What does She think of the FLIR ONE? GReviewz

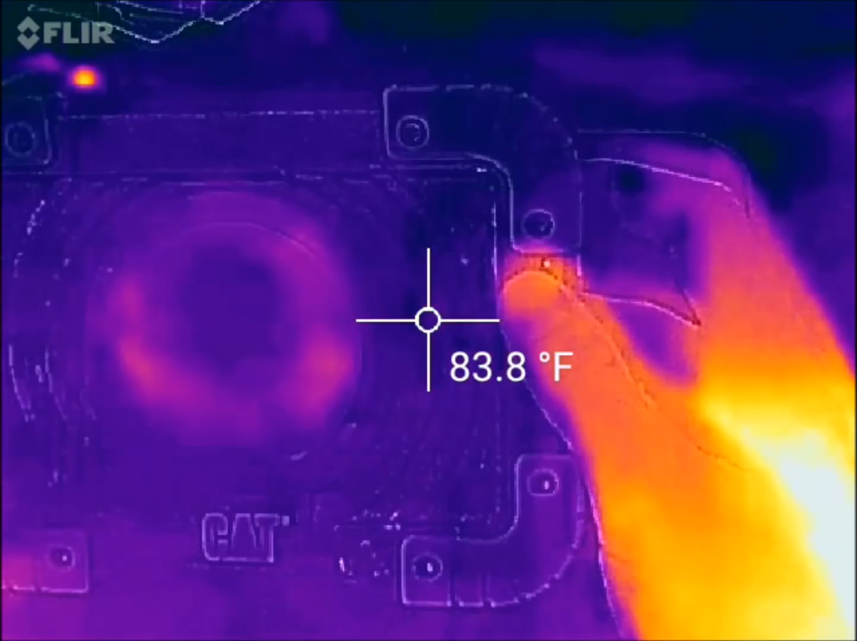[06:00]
On screen: spot 83.8°F
LEDs don't get hot very quickly but uh you can see
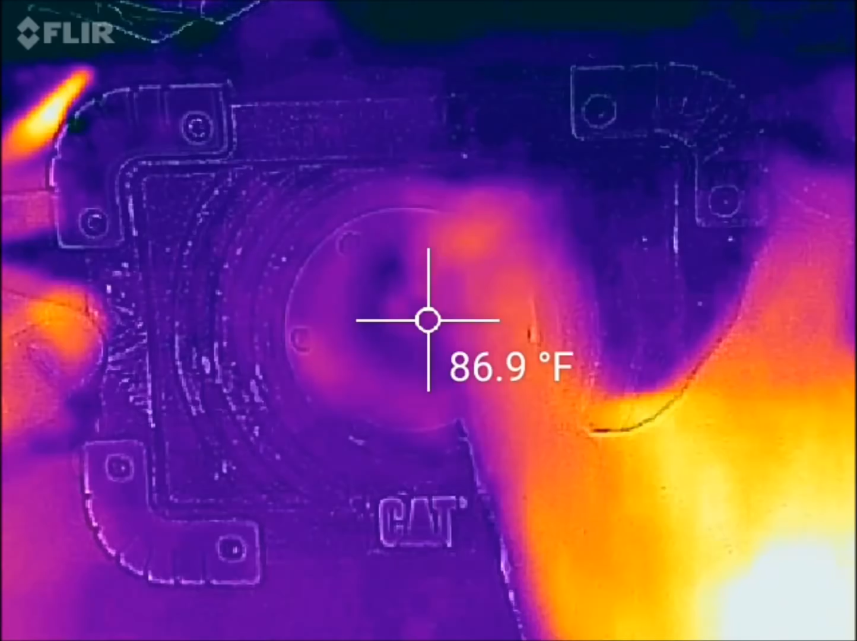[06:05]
On screen: spot 86.9°F
there's a little bit of a red orange circle there but anyway
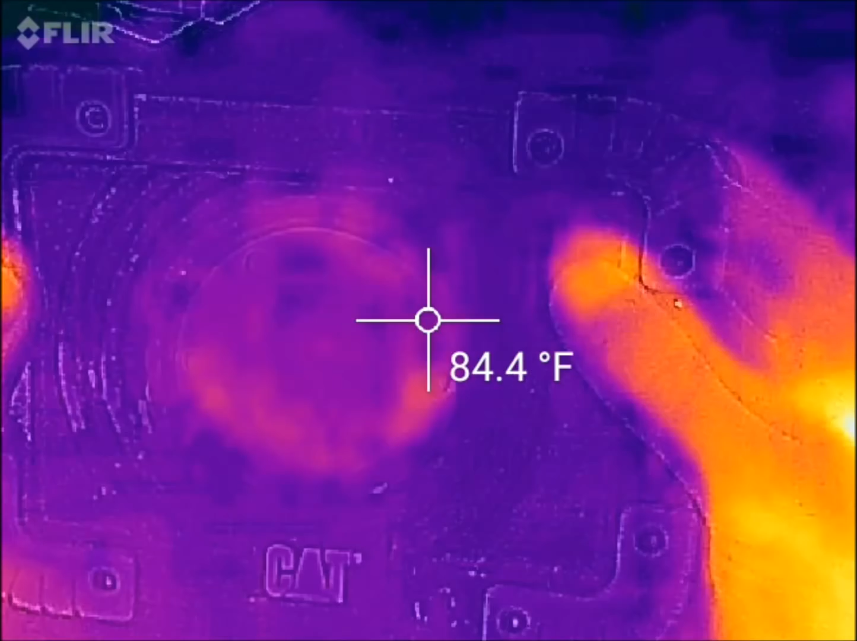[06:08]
On screen: spot 84.4°F
so those are the kind of just different items I
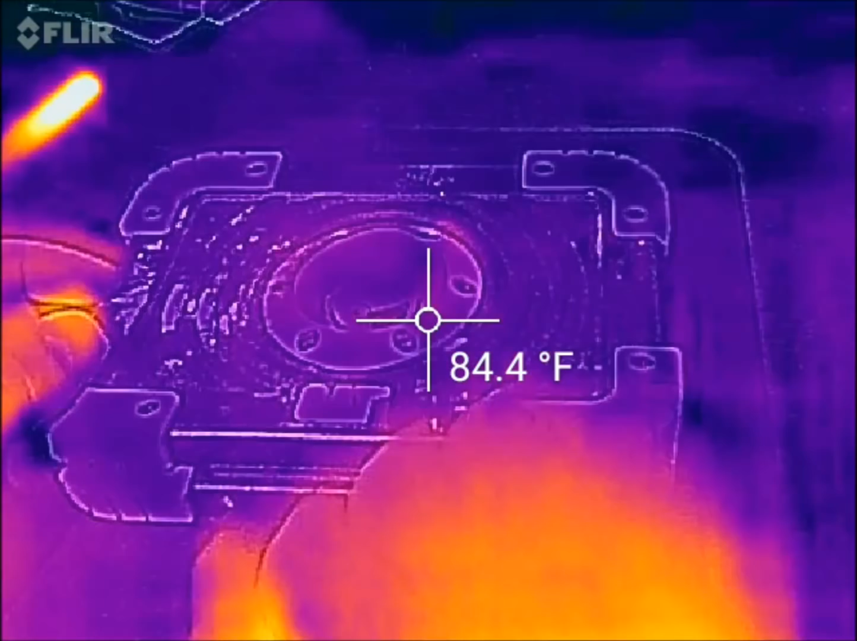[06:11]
On screen: spot 84.4°F
wanted to show you there um even this uh hair dryer still still hot after
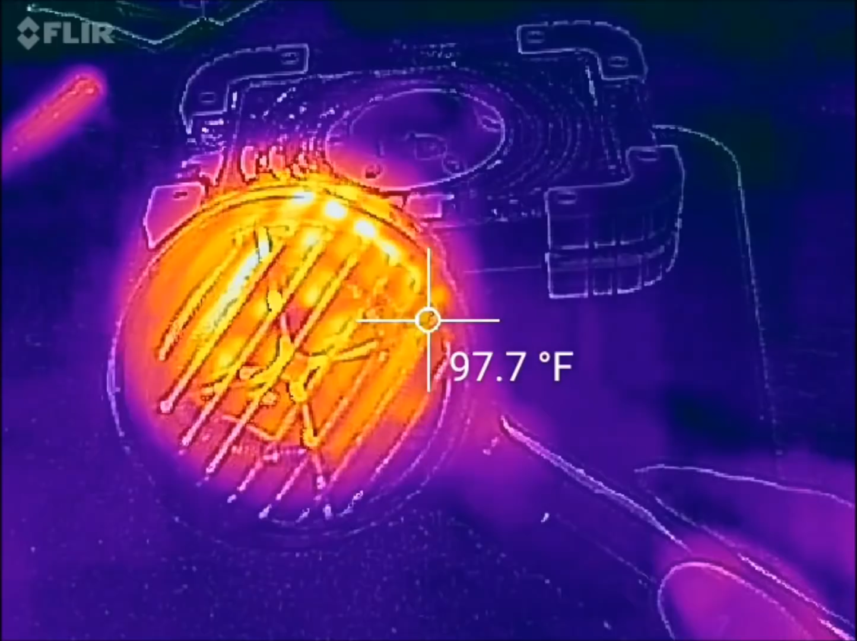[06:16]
On screen: spot 97.7°F
a couple minutes of not using it but regardless of that I think it's a pretty cool
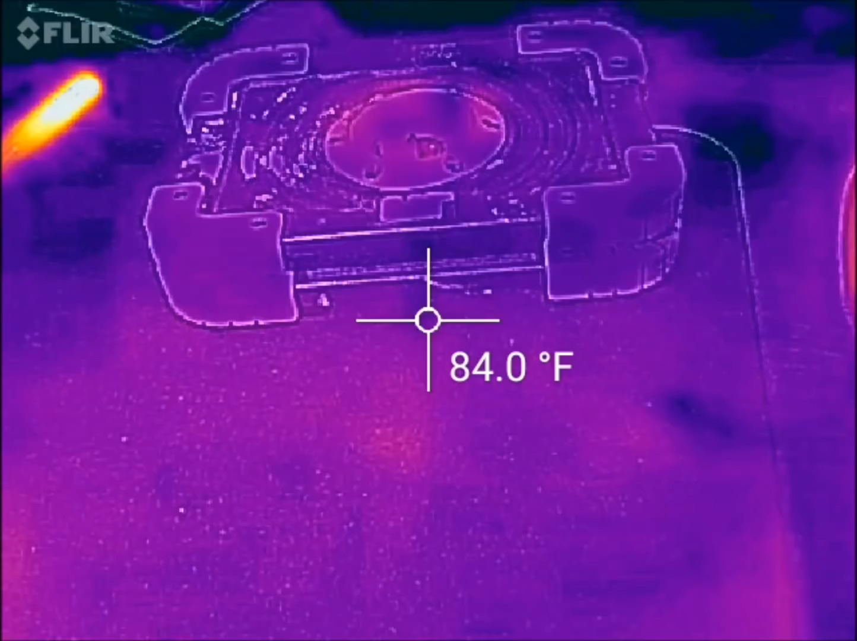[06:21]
On screen: spot 84.0°F
uh it's a pretty cool little pretty cool little product there
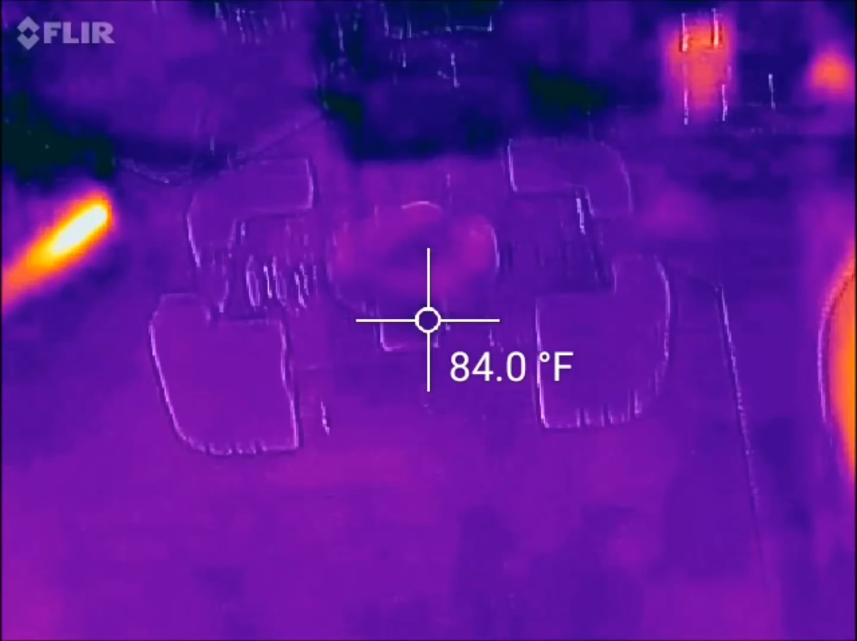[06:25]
On screen: spot 84.0°F
um it does work
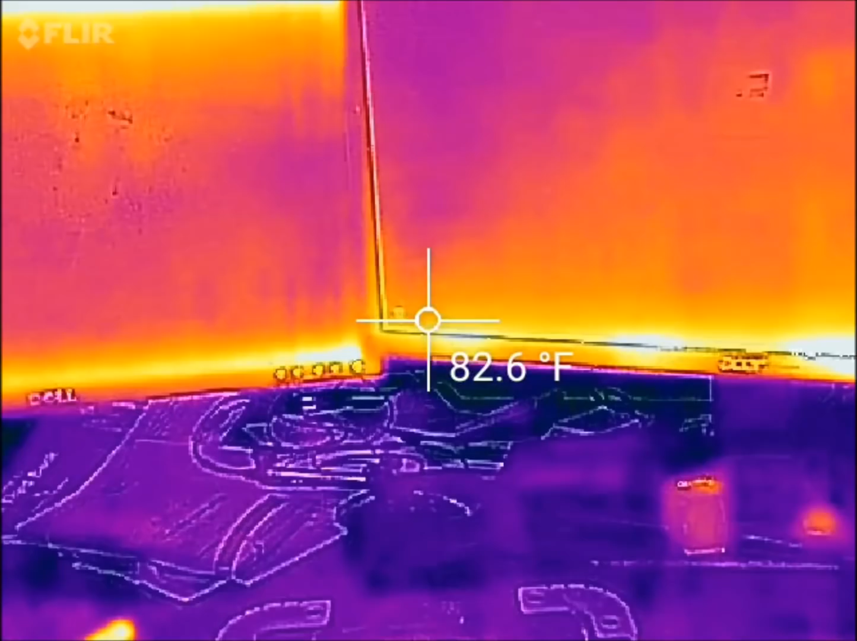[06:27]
On screen: spot 82.6°F
surprisingly well um you can even see the difference between my led monitor over here to the right 88 degrees and my lcd over here on the left about 93 98 in its hottest spot over here the led let's see hottest spots over here yeah about the same
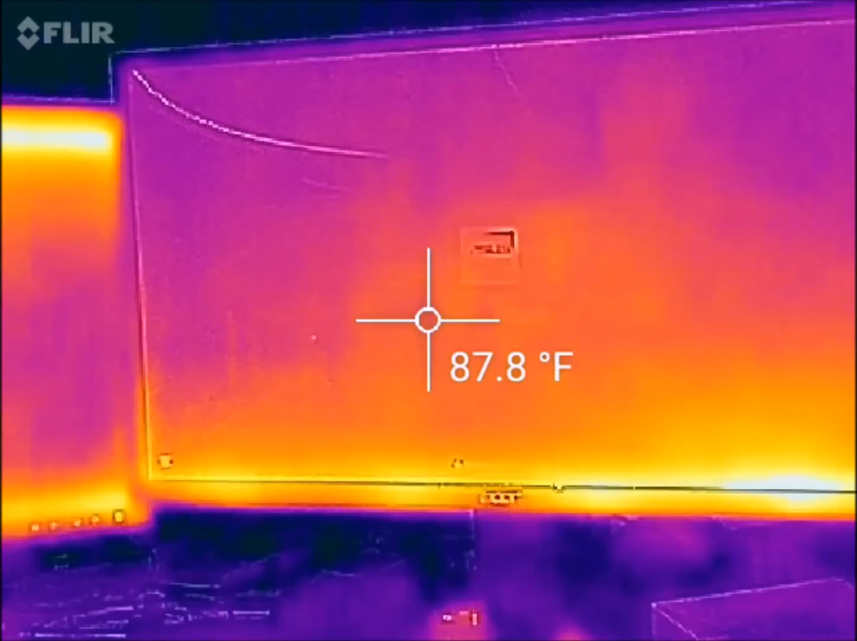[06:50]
On screen: spot 87.8°F
but overall I think the led is cooler overall than even the uh the lcd monitor uh lcd backlit